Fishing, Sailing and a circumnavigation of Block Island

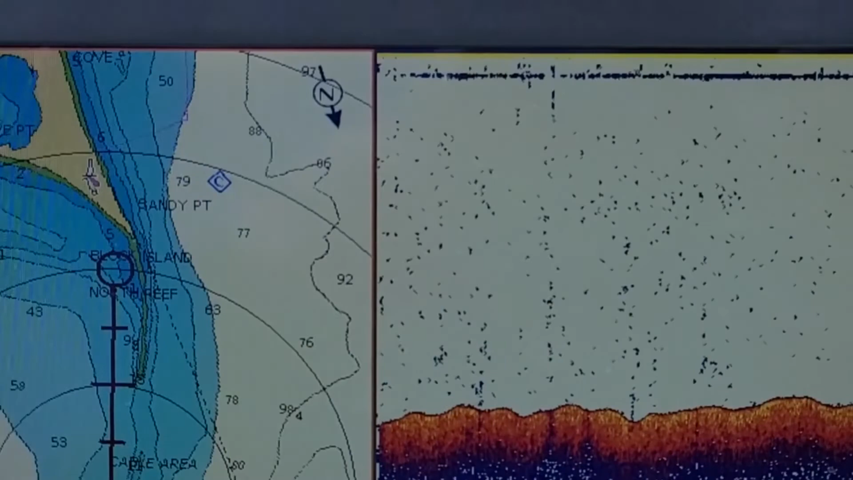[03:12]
I haven't seen any stripers down there.
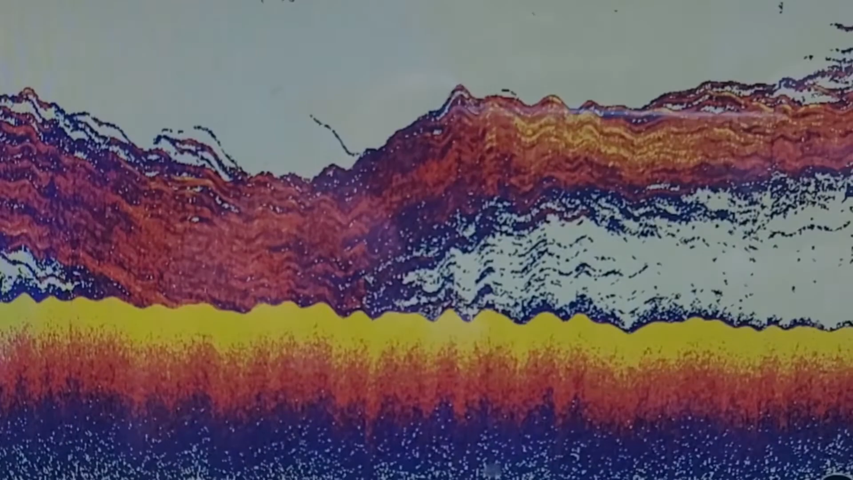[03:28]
That's like something I've never seen.
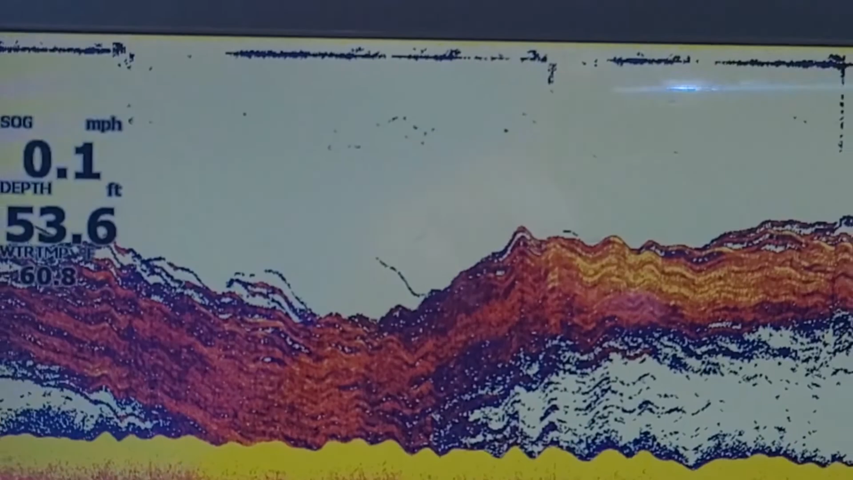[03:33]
On screen: depth 53.6 ft, speed 0.1 mph
The sea monster down there. But it does seem like they're not breaking on the surface anymore. That I can see anyway.
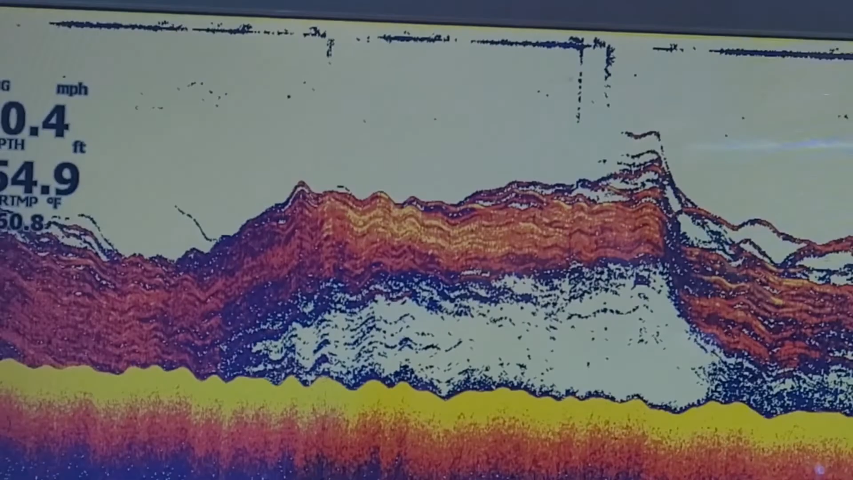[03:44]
Tons of bait fish around. We're gonna cast a few more.
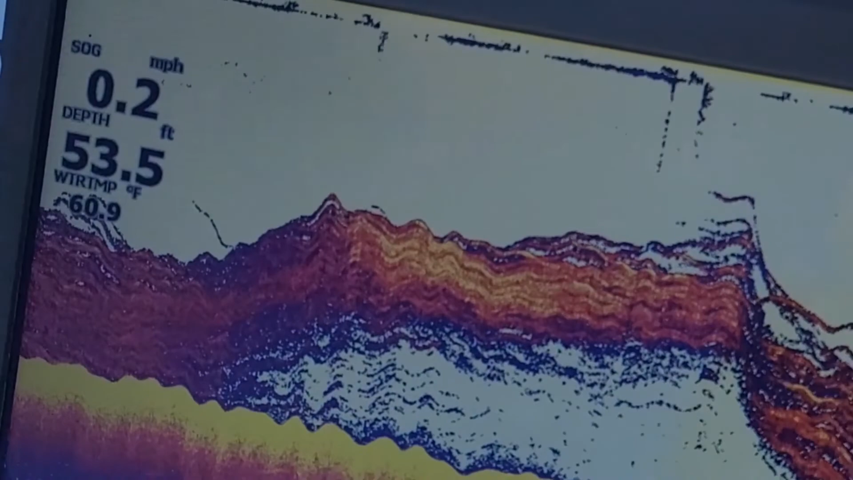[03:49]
On screen: depth 53.5 ft, speed 0.2 mph
The wind does seem like it's laying down a little bit. We might get a little, might be able to go around the island here.
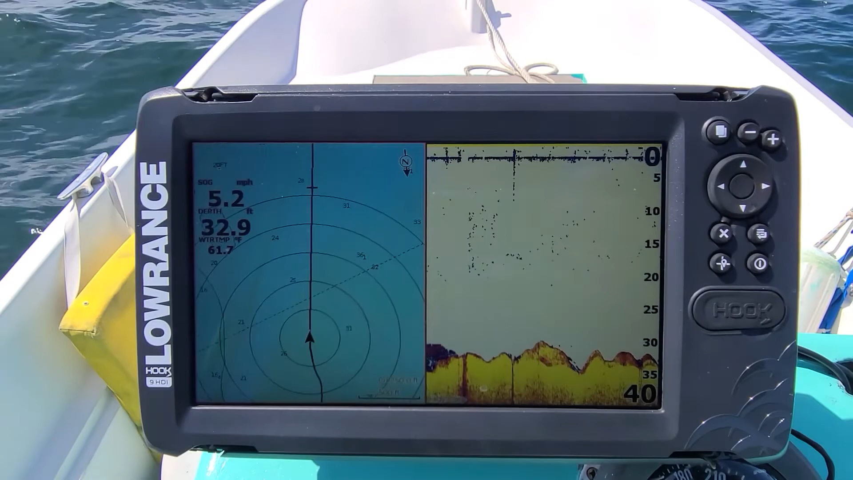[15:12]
On screen: depth 32.9 ft, speed 5.2 mph
I don't know what they are, but definitely caught some big stripers right here in years past. So we'll see. Ooh, there's something. What's that?
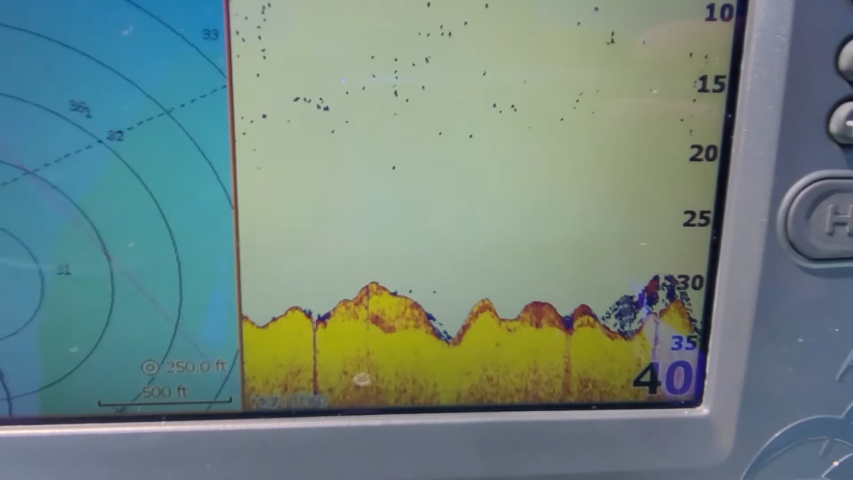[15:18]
Doesn't even look like anybody's out at the southwest ledge, even a charter boat. Weird.